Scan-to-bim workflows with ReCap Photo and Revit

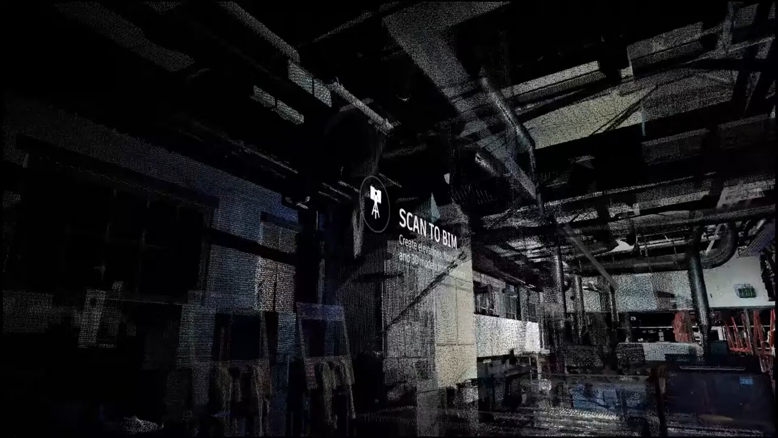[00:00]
With Udris Recap Photo, you can use Scan to BIM workflows to create elevations,
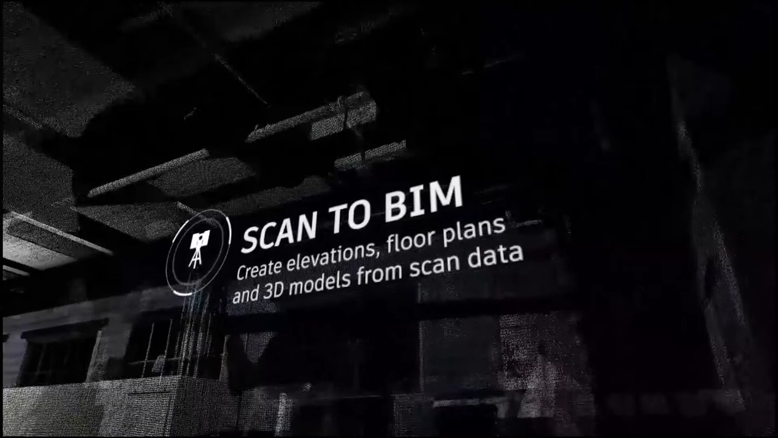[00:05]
floor plans, and 3D models from scan data directly in Revit.
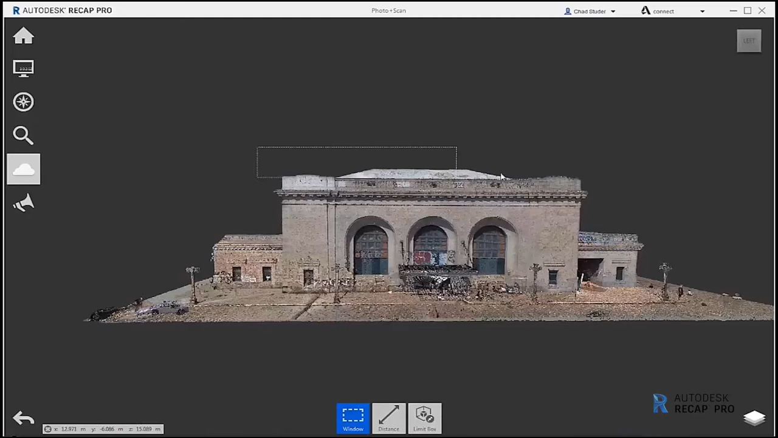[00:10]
And once the scanning process has been completed, you can define regions in Recap Photo that can be used to define level heights and elevations in Revit.
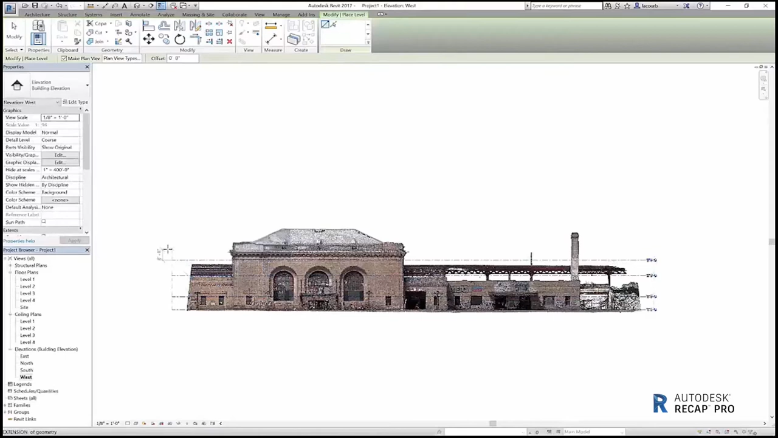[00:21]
The same scan data can be used as a reference point to create floor plans.
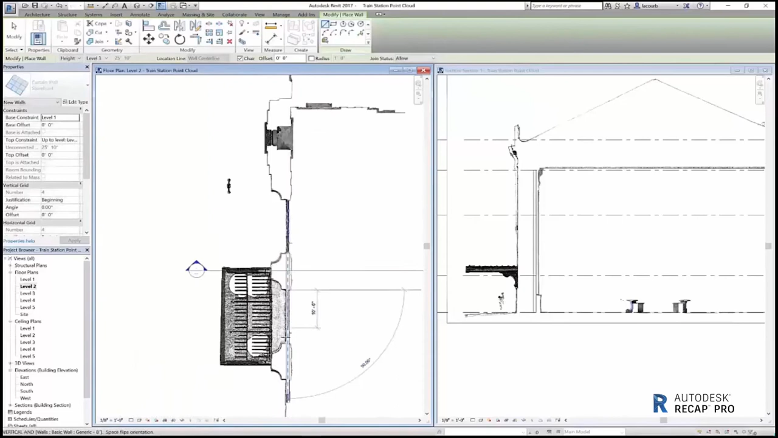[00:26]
Simply use Revit's intelligent modeling tools to define walls, doors, and windows, complete with accurate dimensions.
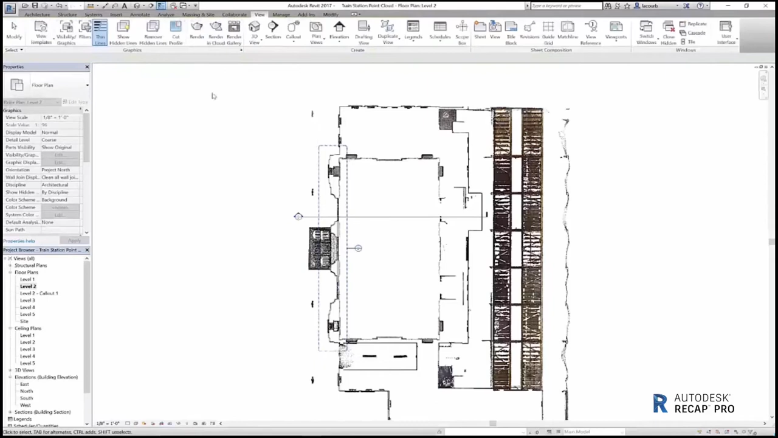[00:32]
You can even add more detail to your design,
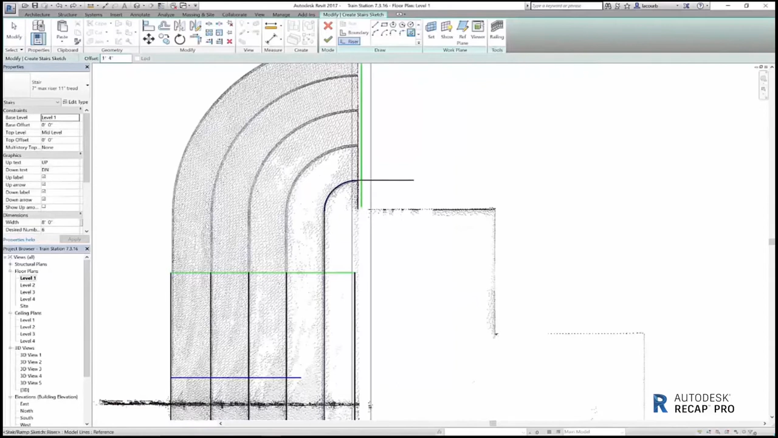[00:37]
such as customized stairs that are based on the scan data that was captured.
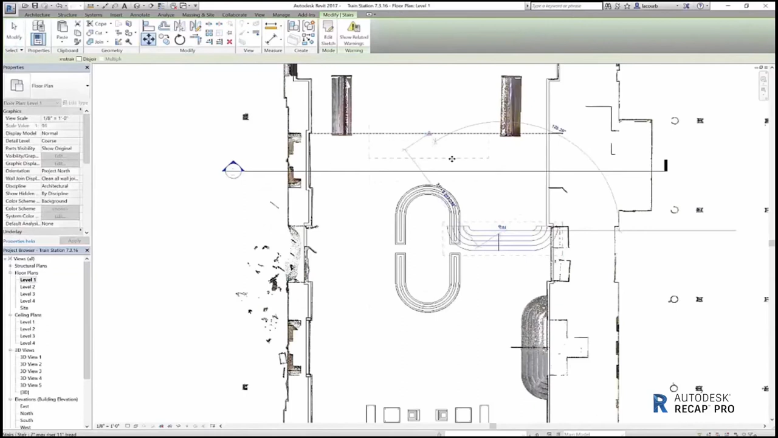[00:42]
And after all of the existing building conditions are modeled, you can make new additions to your Revit model, such as adding furniture.